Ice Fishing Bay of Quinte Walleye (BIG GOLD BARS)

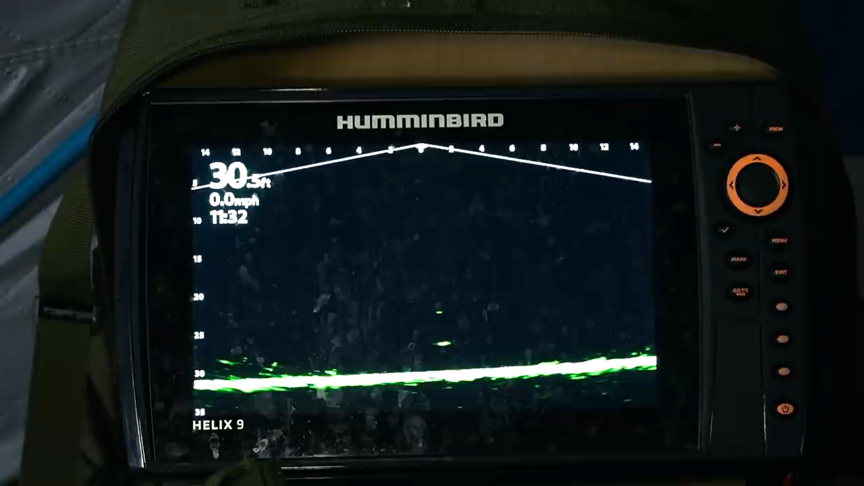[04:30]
On screen: depth 30.5 ft, speed 0.0 mph
So they're using the Live Scope in their tent. They had brought both units and Darian said, hey, why don't you use the Mega Live for a little bit and see if you can get a fish on it. Seen a few fish come in, one super tanker.
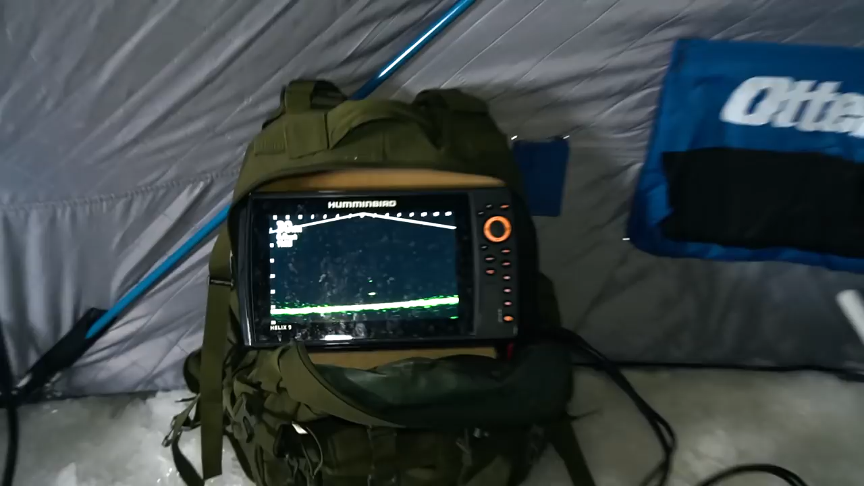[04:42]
Got a setup right here, jigging in that one.
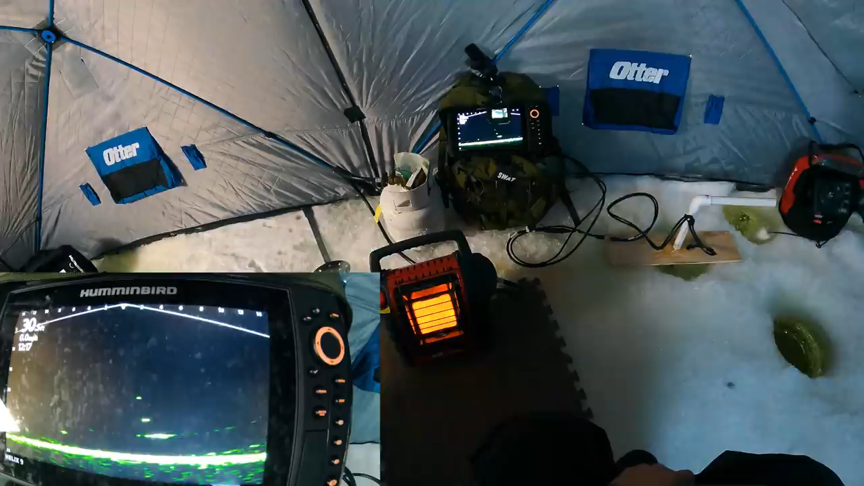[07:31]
That's a better one. That one might hit 20. It's fat though. You can see how round he is. Oh, that scared him. He didn't fucking like that. Oh, right back where he came from. Might turn around again. Yep, here he comes.
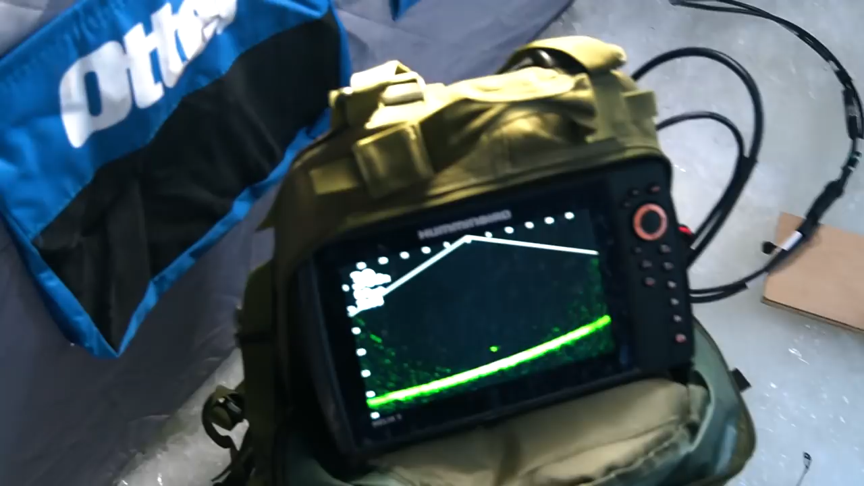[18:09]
We're panning in an X right now so we can see the fish in front of us, behind us, and left and right. Just can't see our diagonals. That's too amazing. Well.